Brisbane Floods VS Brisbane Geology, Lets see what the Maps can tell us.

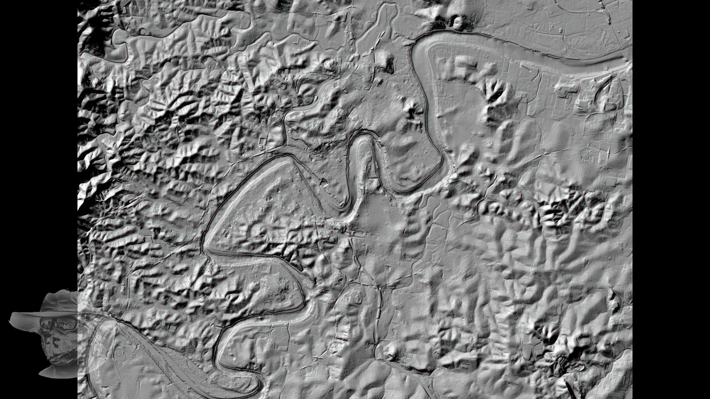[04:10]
So we can see the ups and downs, the lumps and bumps, etc, etc, here. Now, wouldn't it be cool? Wouldn't it be cool if we could see these together?